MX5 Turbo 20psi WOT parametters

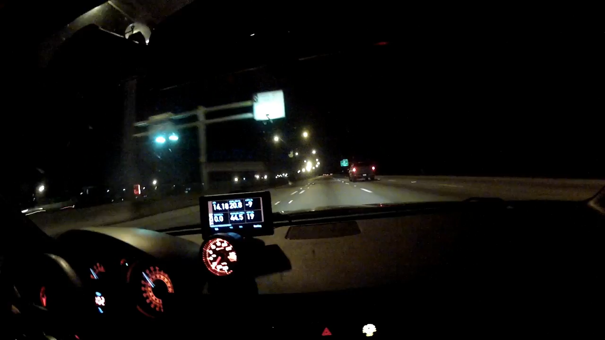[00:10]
9 to 1 compression ratio and 22 pounds of boost, the TDR turbo kit, and some of you had asked to see the actual numbers we're attaining with this calibration, so we set up the camera a little bit closer and hopefully you'll be able to see it, air fuel ratio, absolute load, your long-term, short-term fuel trips, not greater, and your Spartan advance, just make sure you're pointing straight,